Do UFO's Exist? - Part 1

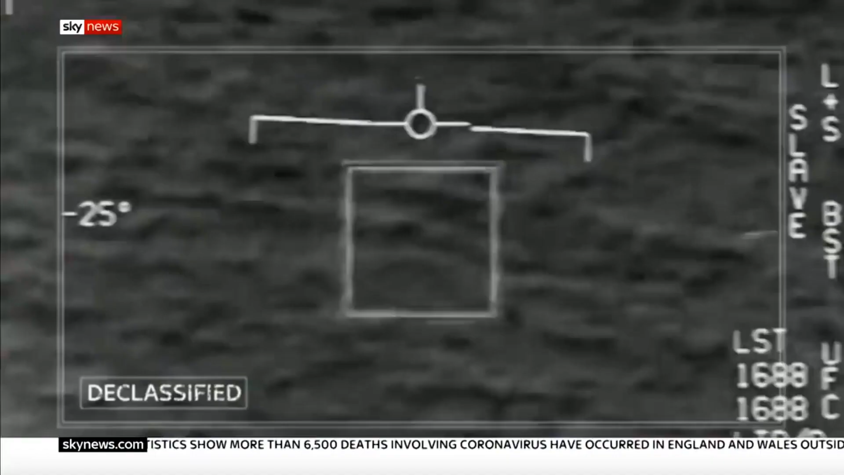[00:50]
In the language of the U.S.
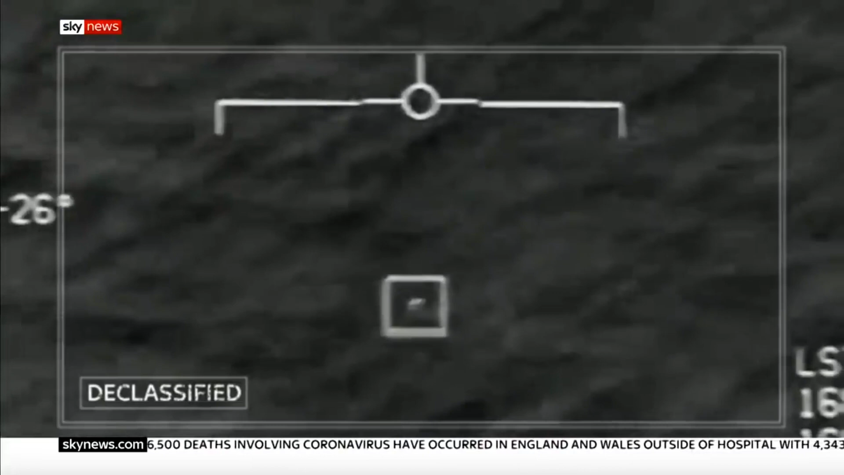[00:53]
Department of Defense, these are unidentified aerial phenomenon, videos which add fuel to the belief of science.
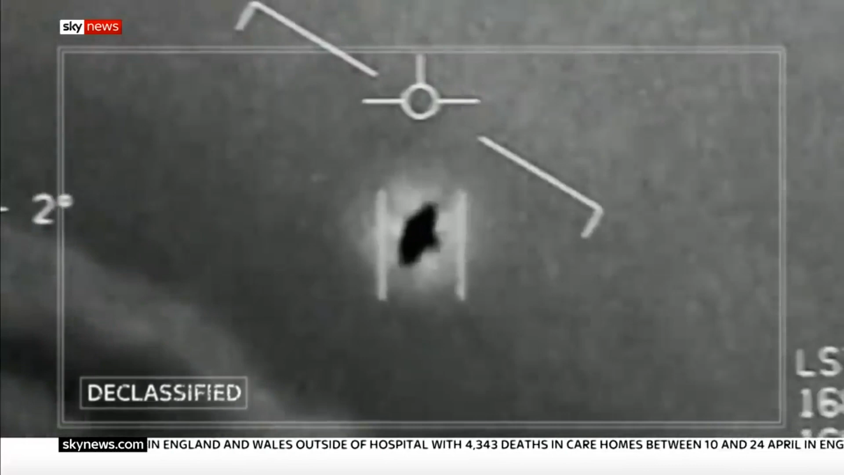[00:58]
We are not alone. The first incident was filmed off the California coast in 2004, an oval shape hovering, and in the words of the Navy pilot who recorded this, not behaving by the normal laws of physics.
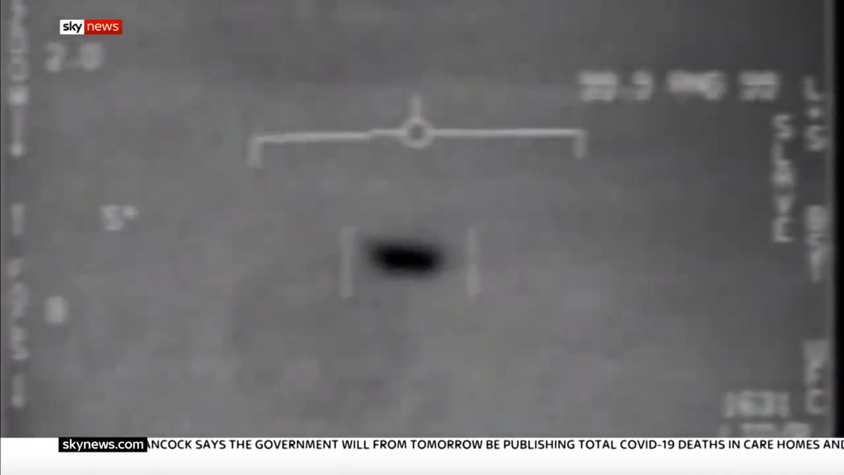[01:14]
These objects are probably some kind of secret military program, and what these pilots saw were real.
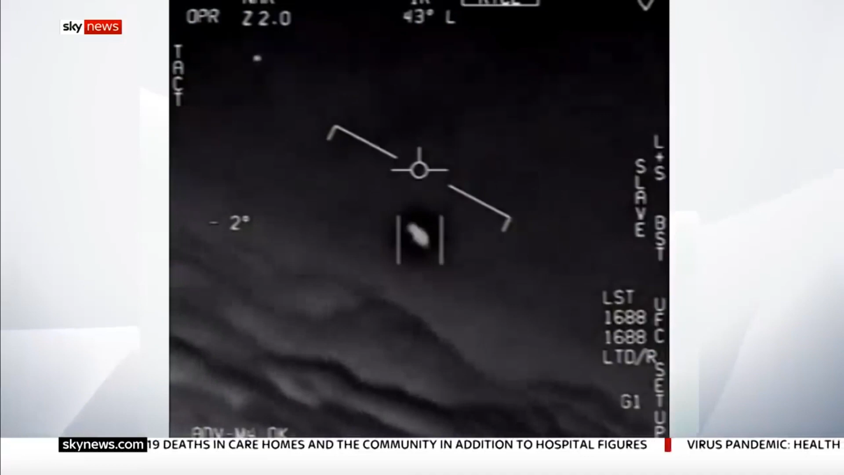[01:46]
In 2015, pilots flying off the east coast of America spotted this. In a statement,
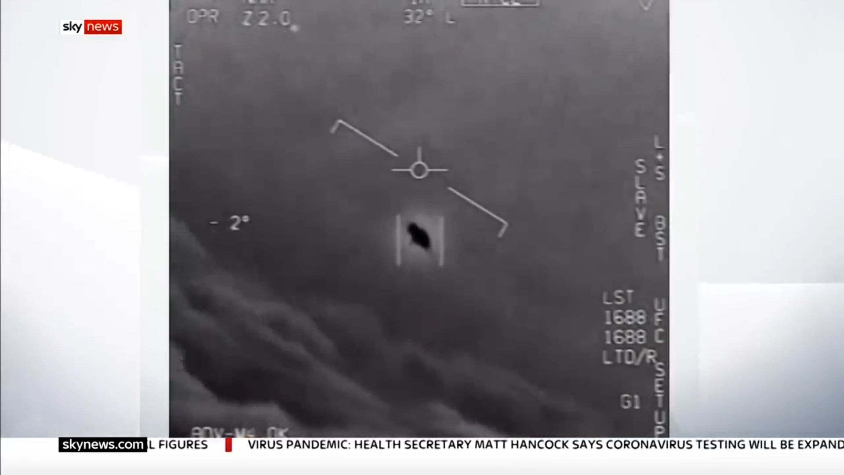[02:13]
Again, its speed and movement, apparently astounding, experienced air crew.
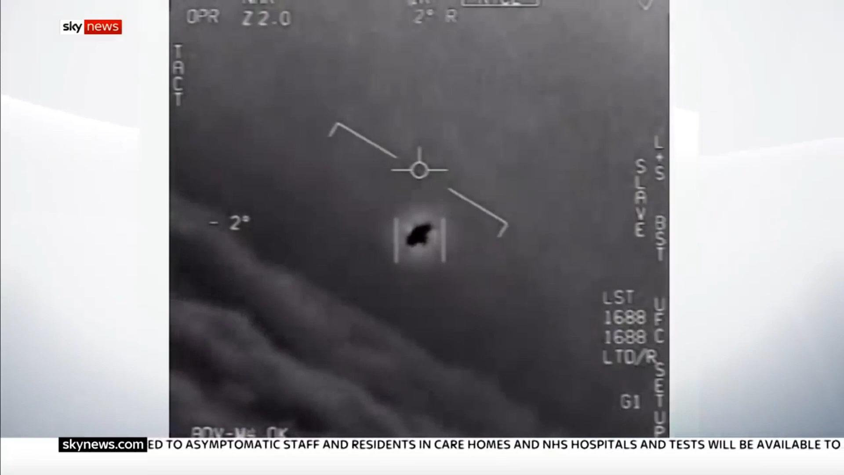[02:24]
That same year, racing across the surface of the ocean, something that it took some skill to catch.